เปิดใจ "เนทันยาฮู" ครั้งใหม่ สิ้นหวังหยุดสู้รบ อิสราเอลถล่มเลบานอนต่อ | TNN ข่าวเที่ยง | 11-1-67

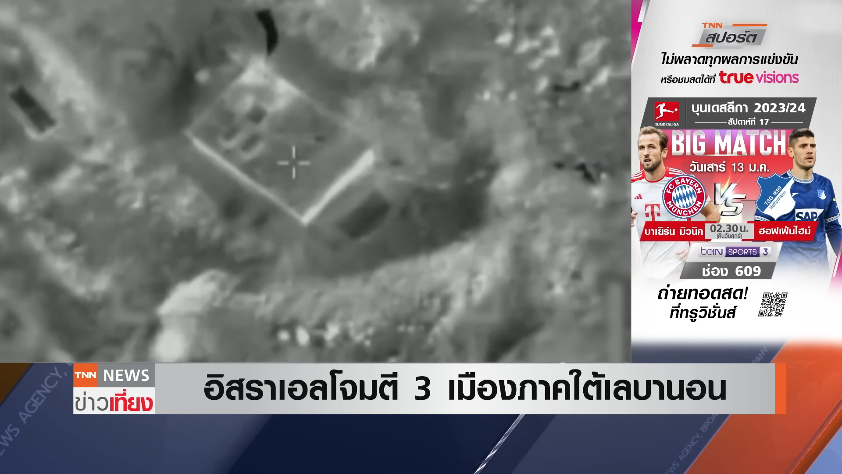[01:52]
เคฟา เคลา และยารูนเต้าหมายโครงสร้างเพื่อนฐานของฮิสบันละ
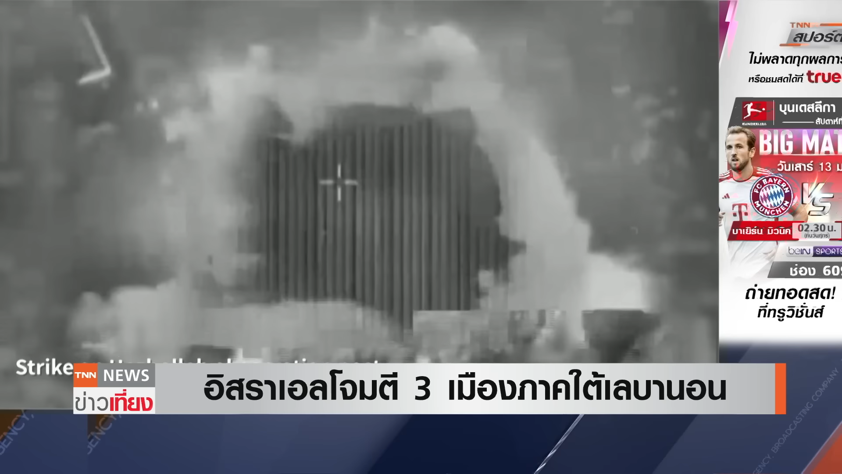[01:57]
ถูกถ้ำลาย ทำให้นักรพฮิสบันละ นั้นเสียชีวิต 3